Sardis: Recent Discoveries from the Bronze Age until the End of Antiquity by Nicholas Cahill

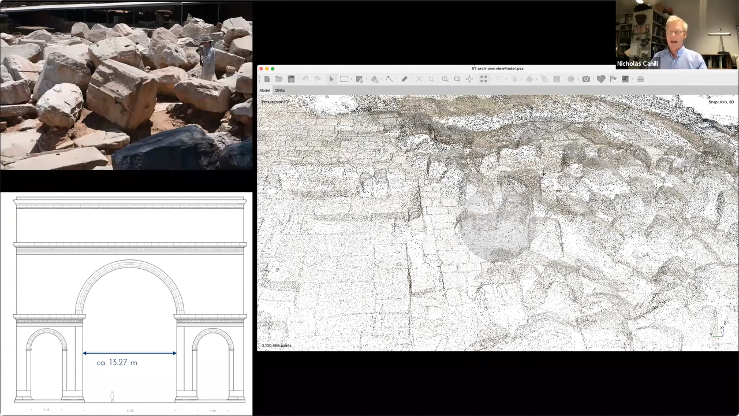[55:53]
taking 30, 40,000 photographs, stitching them into a 3D model, documenting every surface to sub-millimeter accuracy. So for instance, this single model can then be cut up to remove individual blocks with, of course, blanks where the original surface isn't visible. And here you see one of the bussoirs of the arch. It's slanty this way, it's sort of trapezoidal in this direction, with fascia, where this is the exposed face. You'll see that it's got all these other features on it, flutes here, because this was cut from a reused ionic column drum from the Temple of Artemis.
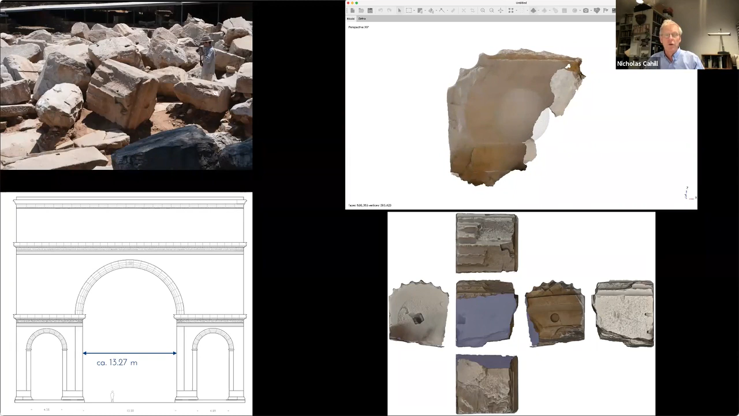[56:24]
Another example of this continuous spoliation and reuse of blocks at Sardis is very strange.